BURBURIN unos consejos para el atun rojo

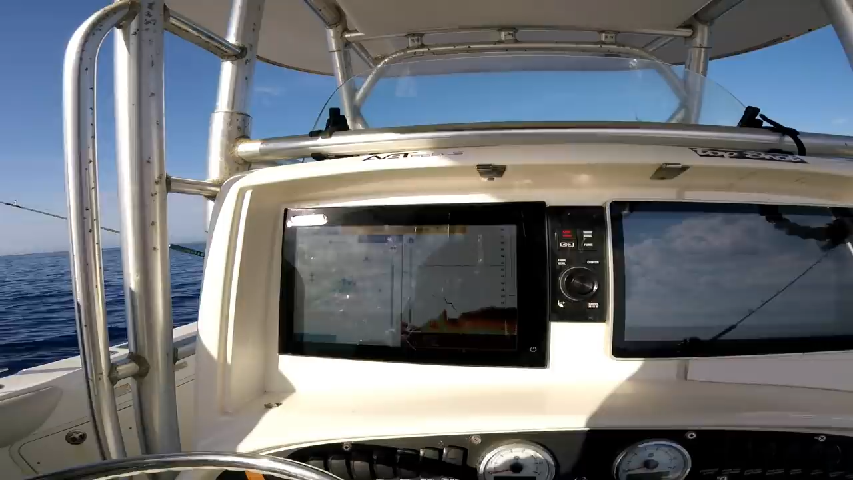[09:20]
¡Eh, mira qué ha hecho! El nuestro soleil no se puede ir para abajo. Ha ido en el soleil nuestro, se ha alzado para amont, se ha ido para abajo el cardumen, es impresionante.
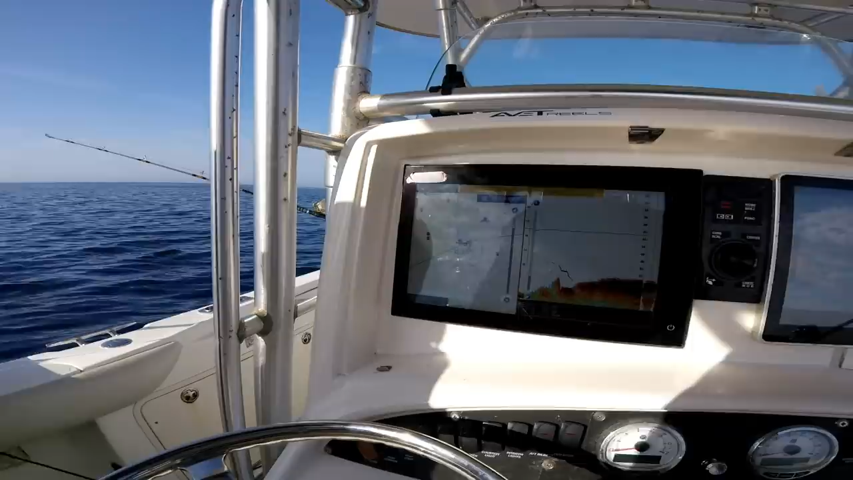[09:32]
A ver si se percibe. Esta línea, esta línea azul,
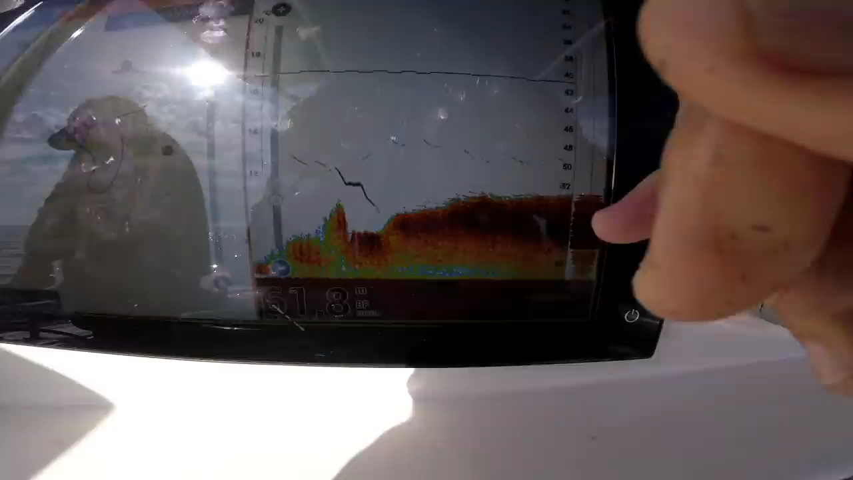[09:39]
esta línea azul, no sé si lo hay antes, esta línea azul es nuestro cebo.
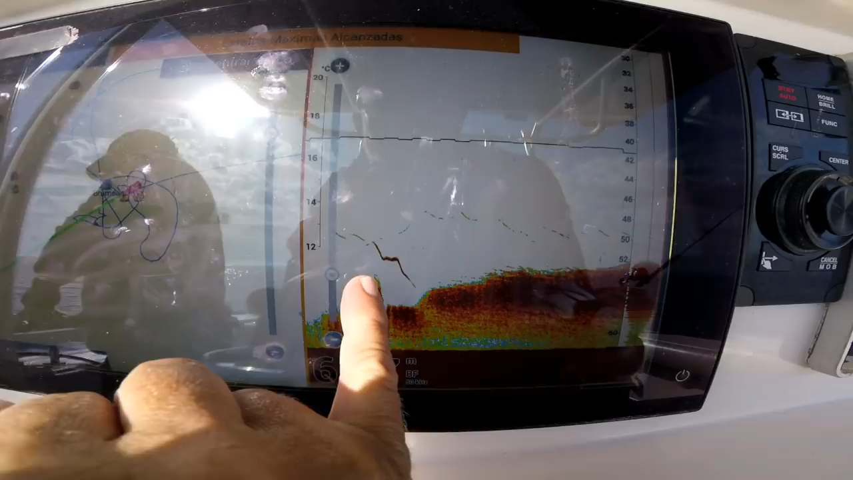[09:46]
Llega el atún, el cardumen le deja espacio, nuestro jurel sube para arriba, pasa el atún y todo vuelve a su normalidad.
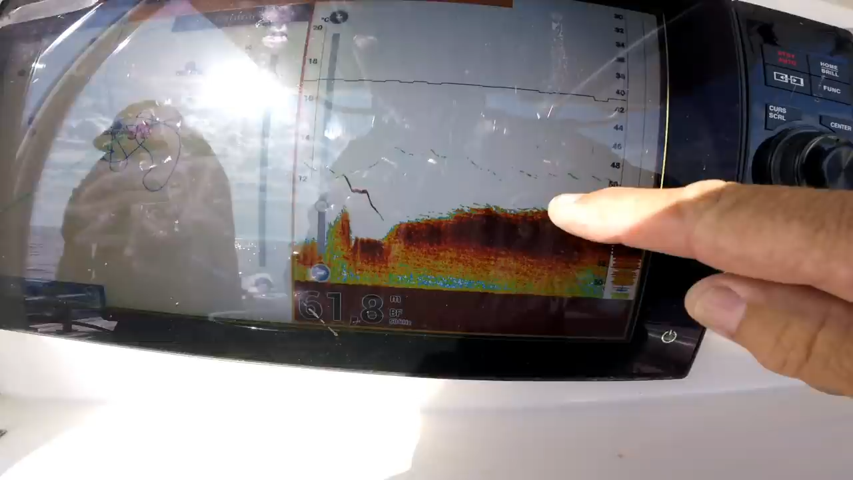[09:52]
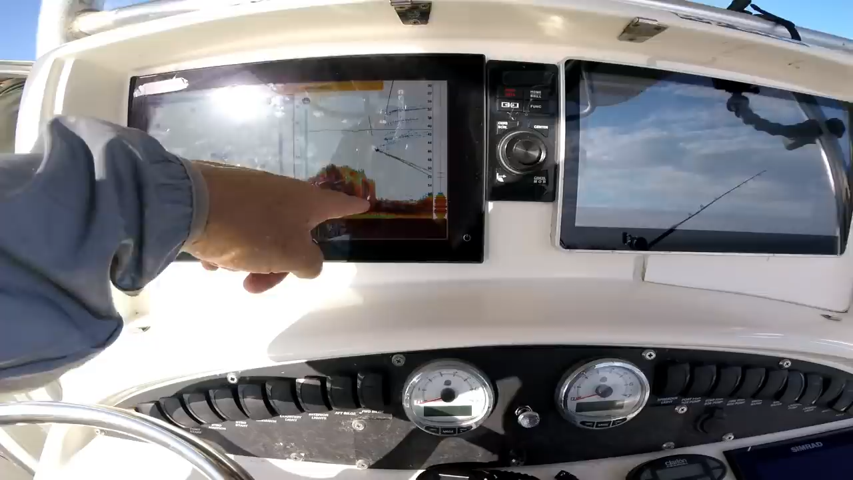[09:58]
Esta situación de aquí acontece también, esta vez es falsa alarma, es el transportín
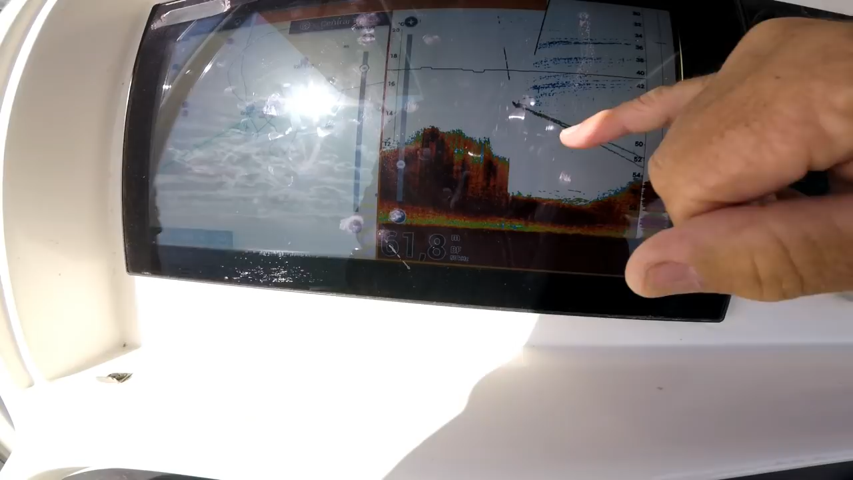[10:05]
que ha bajado hasta los 48 metros y asusta al cardumen y le deja el espacio. Lo mismo hace cuando es un atún.
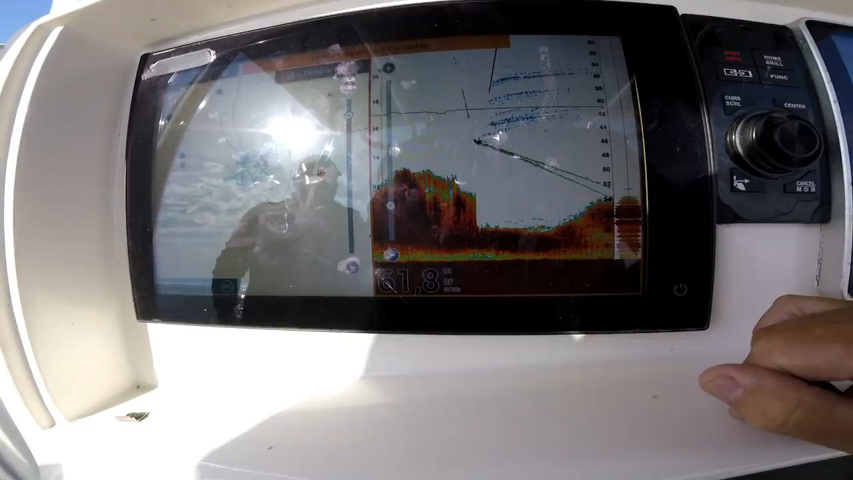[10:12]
Es exactamente lo mismo. Pero en este caso, el transportín.
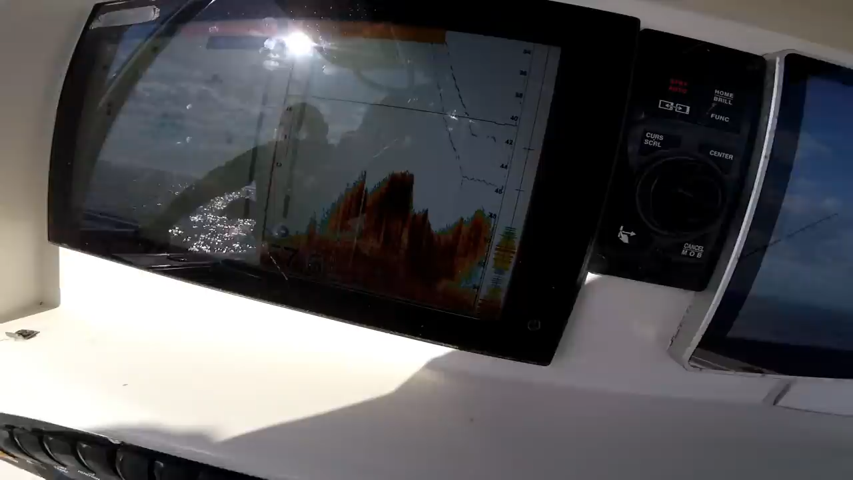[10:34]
para que se vea lo sensible que es, la mancha del cardumen.
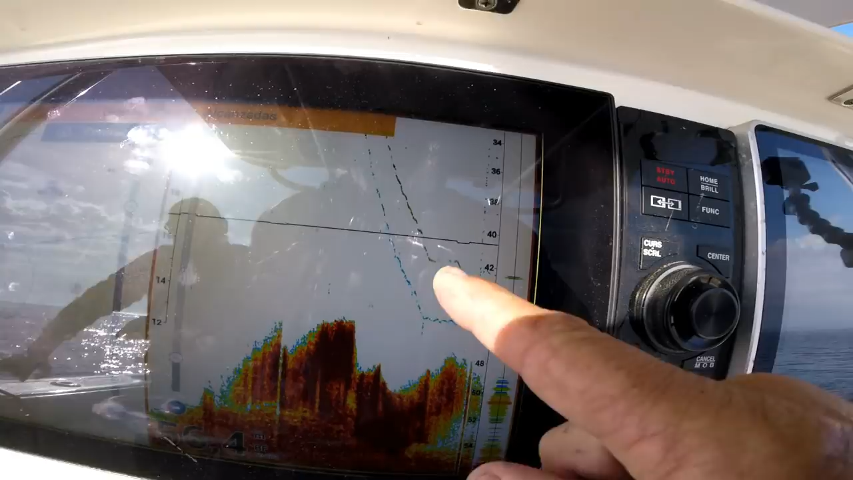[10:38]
Esta línea azul, es el plomo, la más rojiza amarilla, es el cebo.
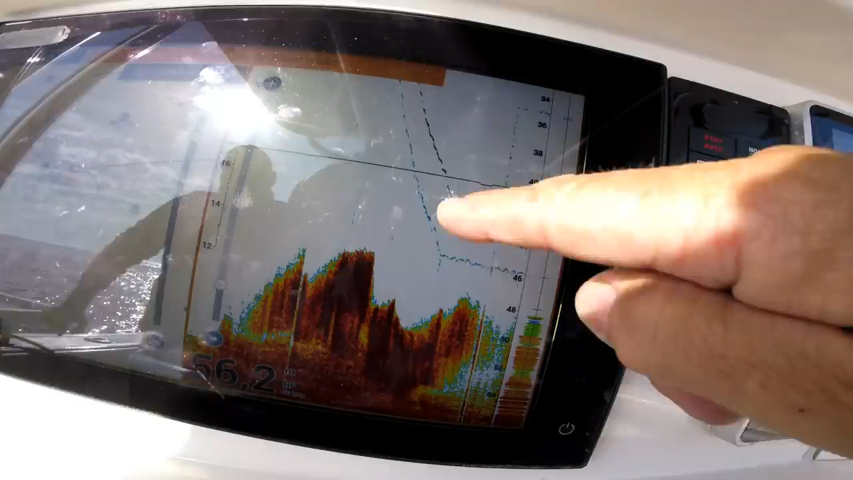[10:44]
simplemente por este hecho, el espacio que ha dejado el cardumen.